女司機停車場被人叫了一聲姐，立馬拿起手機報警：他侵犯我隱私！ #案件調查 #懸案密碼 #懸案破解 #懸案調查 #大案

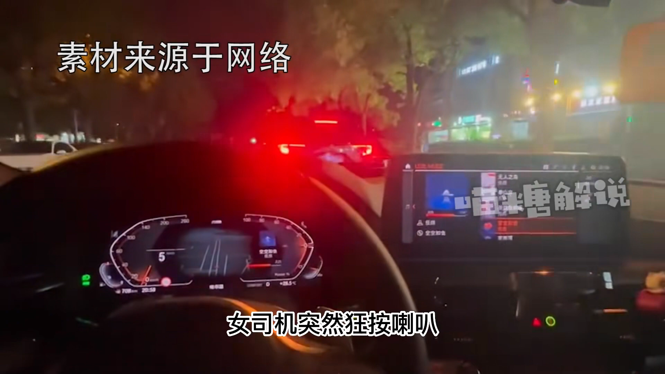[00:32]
并辱骂网友理由是挡着路了他要到前面停车为了车网友当即表示挪车让步但你没有必要骂人